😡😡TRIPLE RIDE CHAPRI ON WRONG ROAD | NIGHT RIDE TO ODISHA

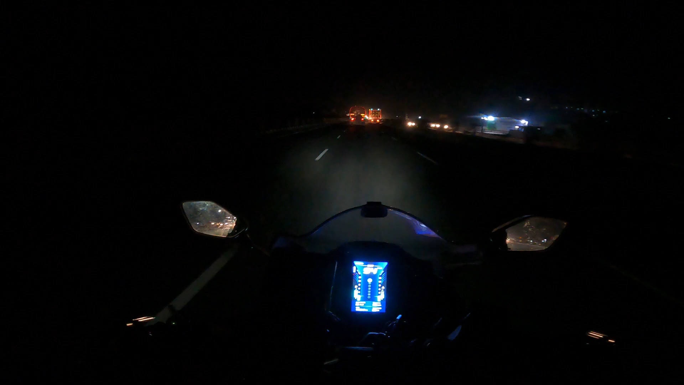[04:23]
మామూలుగా ఉండదు ఎందుకంటే రోడ్స్ కూడా సరిగ్గా కనిపించట్లేదు అటు నుంచి వచ్చే వెహికల్స్ లైట్ ఫోకస్ ఎక్కువైపోతుంది నైట్ రైడ్స్ ఎలా ఉంటాయి చూసండి చూడండి
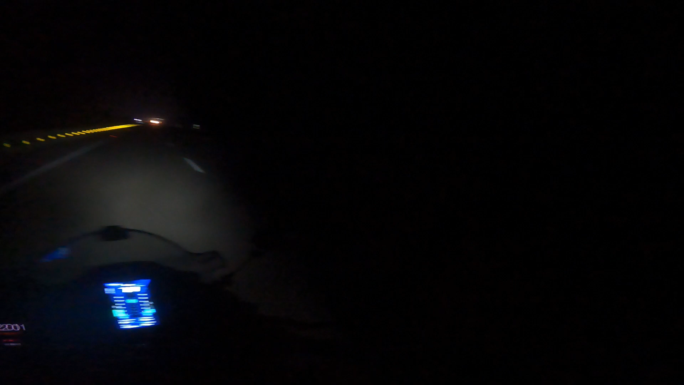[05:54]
ఓకే చలో, ఎన్ని కిలోమీటర్లు వచ్చామంటే 79 kilometers వచ్చాం 58 minutes. యావరేజ్ స్పీడ్ 81, యావరేజ్ స్పీడ్. ఎయిటీలో ఉంది, 81.